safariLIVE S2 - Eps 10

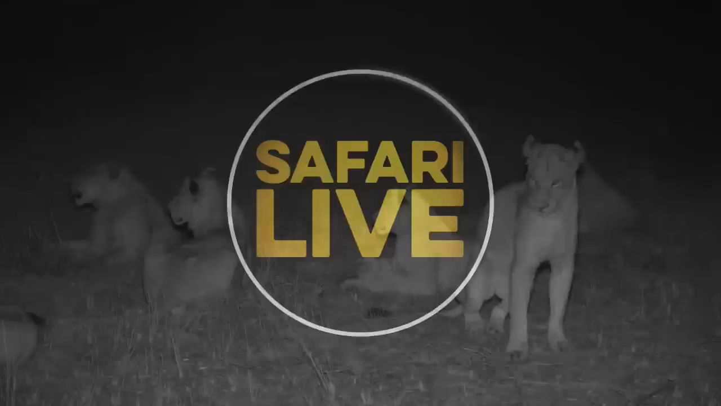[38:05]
Hello, everybody. We are with the lions that are now all deciding, of course, while the ad break is on, that they've had enough of sitting in the long, well, on the short grass, and they're going to do some beautiful cat stretches and yawns and slowly start moving in to the thickets. Oh, are you now? It all just takes one to move, and there they go.
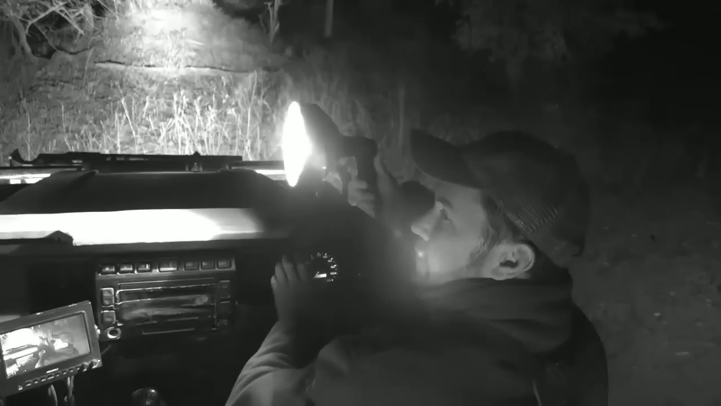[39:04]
We're not far away from...
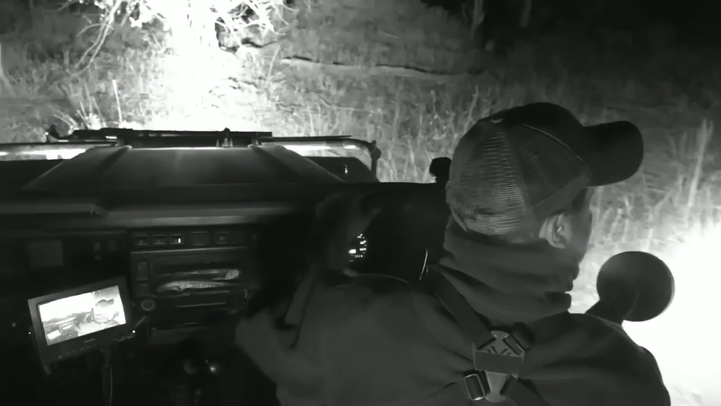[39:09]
They're going to go straight to Treehouse Dam now, as suggested before. So I'm just going to go on that little road over there. Good evening. Here we are. Lions are directly here in front of us.
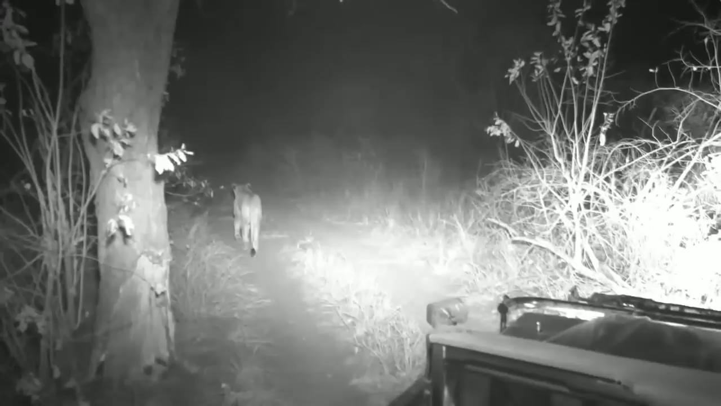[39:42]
This is a nice two-track.
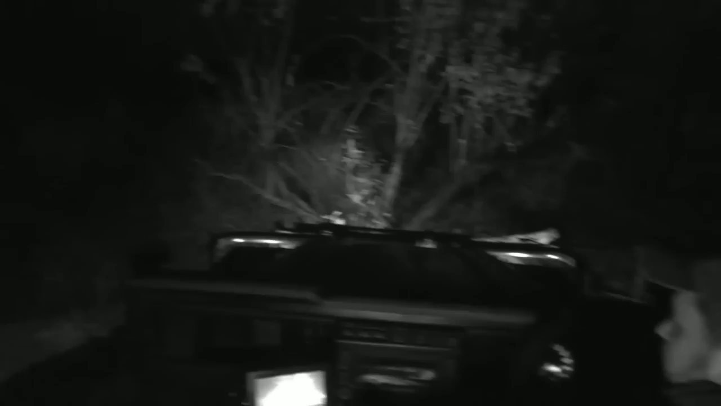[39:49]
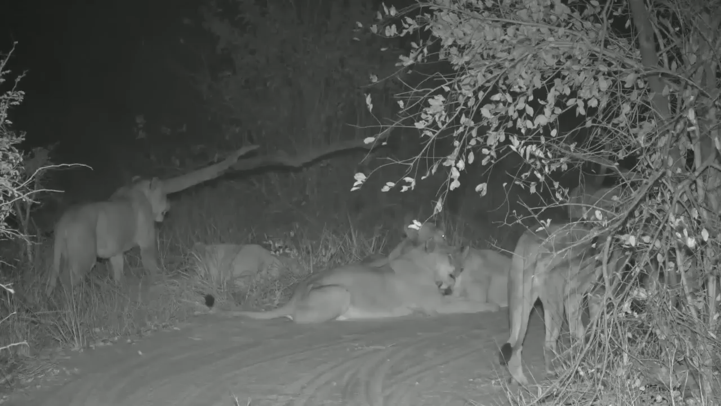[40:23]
Back again with us live, everybody, on the two track that is headed directly towards the original Juma clan den sites. And this lioness is not enjoying having her ears licked.
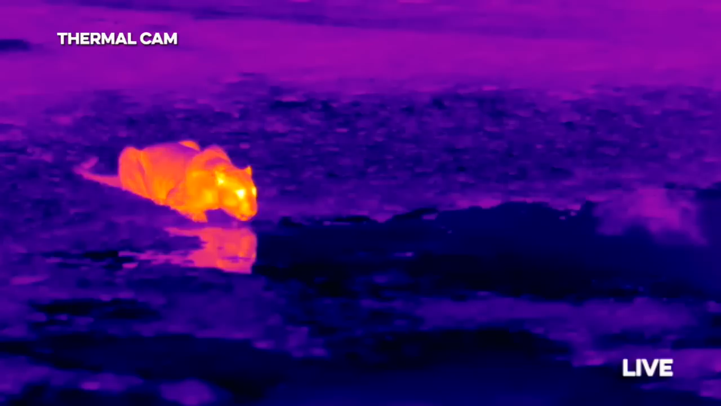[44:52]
It becomes very dry, lots of water holes dry up, and animals struggle for a good source of water. Their movements become predictable because they all come to the guaranteed spots where they can come and have a drink, like Tingana here, who has just came down to a dam that is slowly drying up, and he's drinking, and he's not stopped drinking for the past few minutes. He's obviously replenishing all his water requirements.
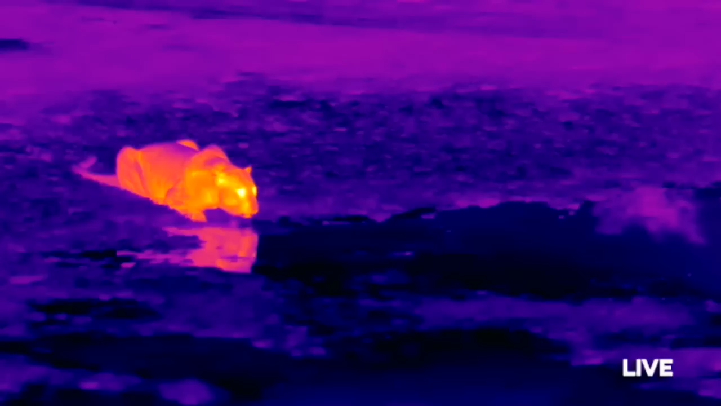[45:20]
He's probably dehydrated himself a little bit throughout the day, and of course he's just lapping up all the water at this dam. Now, in some, maybe a few more weeks,
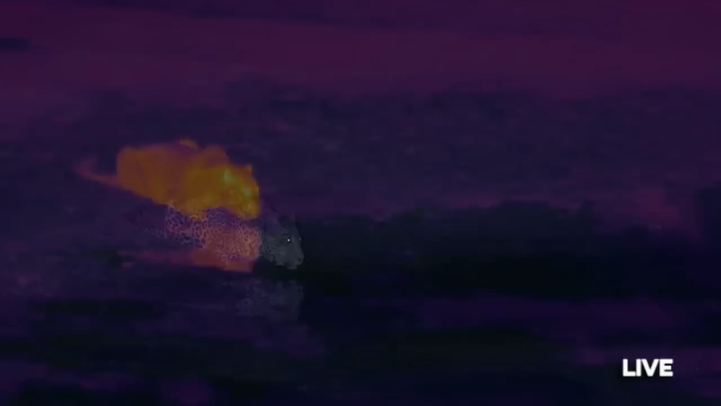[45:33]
this dam will actually dry up completely because we are about to go into the real height of winter, I'm afraid. So all the animals that are water dependent will of course have to
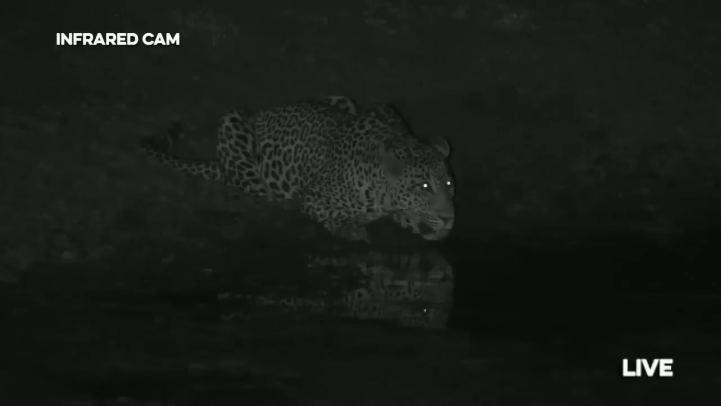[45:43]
rely on different water points that are guaranteed to deliver. So of course, here in Juma, water is becoming scarce. Winter is here. But that's amazing. That's him sawing. That's his territorial noise called a saw. So yes, water may be scarce here, but up in the Maasai Mara in Kenya,
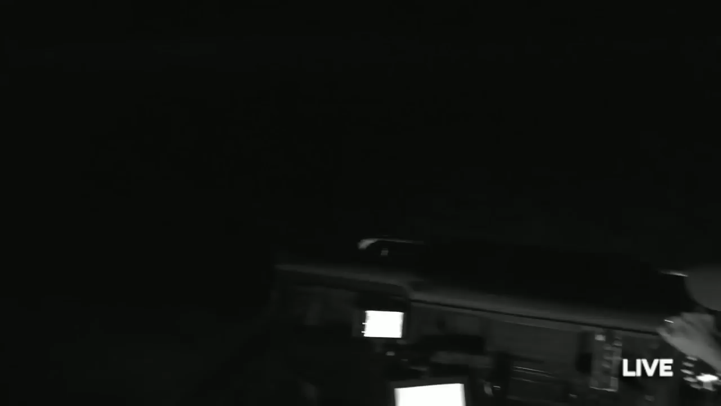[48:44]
So we're going to have to turn around and, of course, follow him carefully. We're driving across a dried up dam, so it's a little bit bumpy.
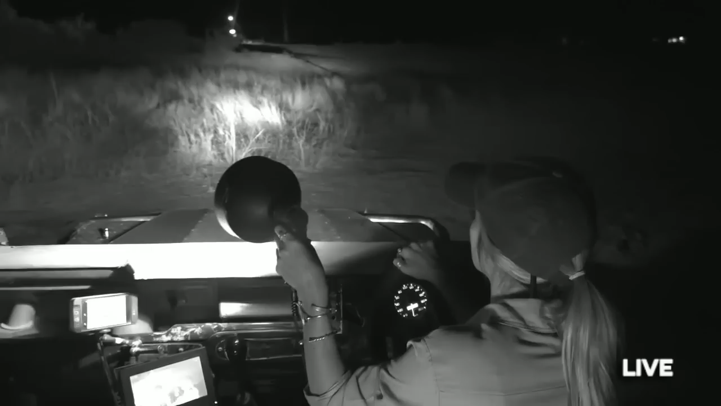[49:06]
of course, territorial and solitary. So they actually live their life on their own.
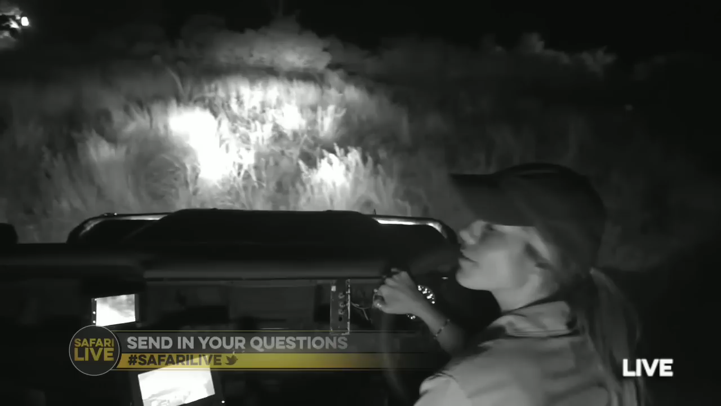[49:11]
You will only see leopards... just got him here. I'm just going to stop and give him some space. He's right in front of our vehicle. The only time you will see leopards together is when they're mating or mothers with cubs. Other than that, they live a solitary life, so it's really important that they actually don't risk harm. They make sure they're not going to get in harm's way as much as they can, especially from sort of impala
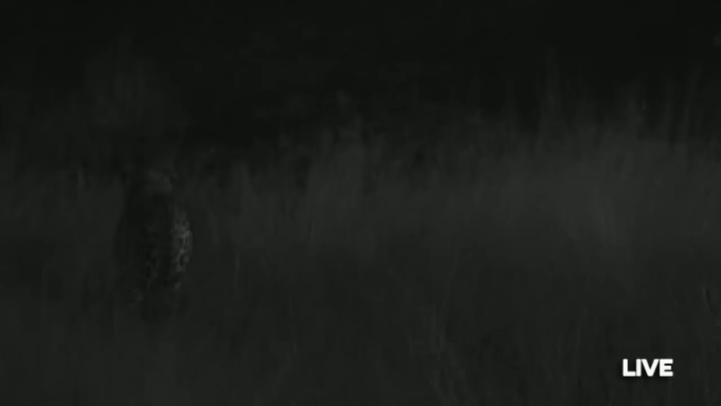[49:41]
horns or a kick in the face from a stronger animal, because they cannot risk injury.
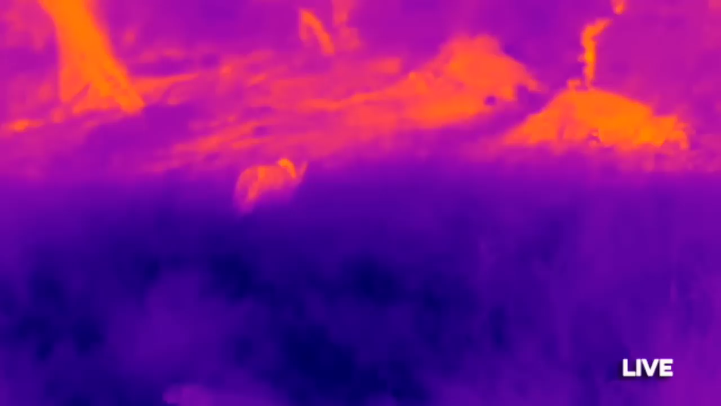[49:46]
They cannot risk not being able to hunt for some time, especially when you can get secondary infections.
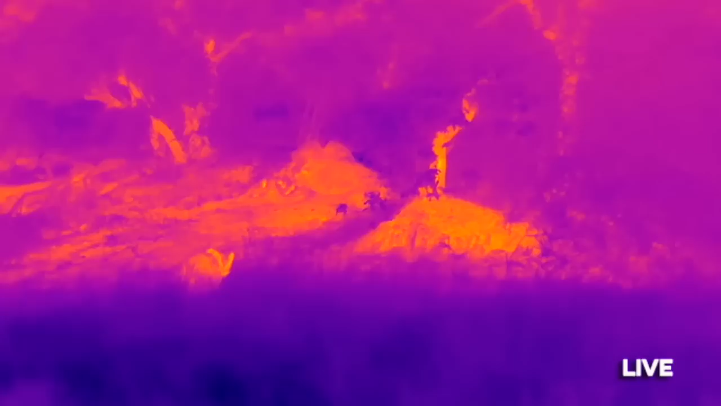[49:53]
Maybe they can't feed for a few days. So for a leopard, because you're out here on your own, it's really important that you've actually got to protect yourself from harm. So you can see he's just gone through the thicket there. I think we might have to follow him in order to not lose sight of Tingana.
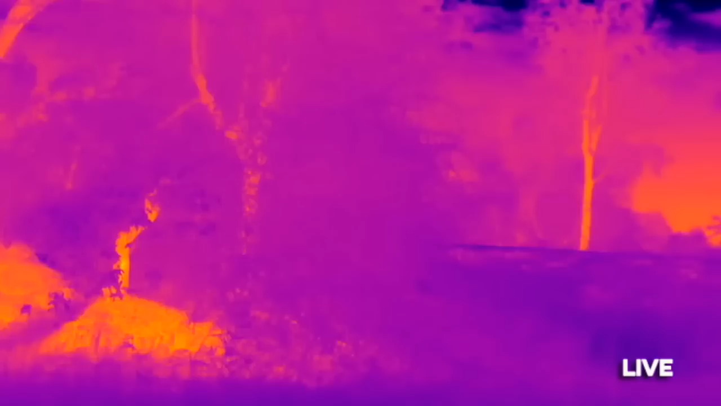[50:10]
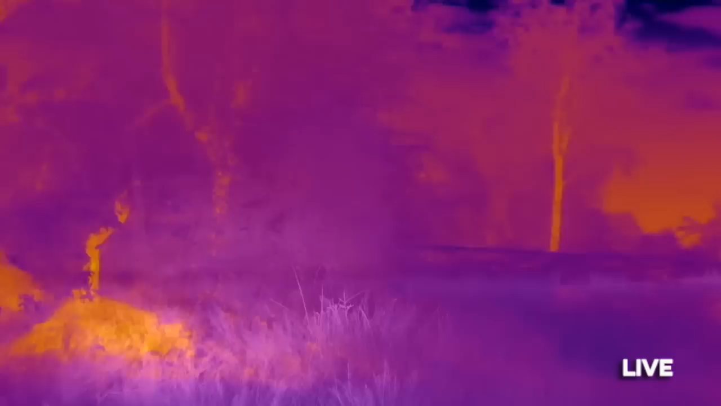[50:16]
So if we just move forward a little bit, he's going up a termite mound, we will be able to follow him.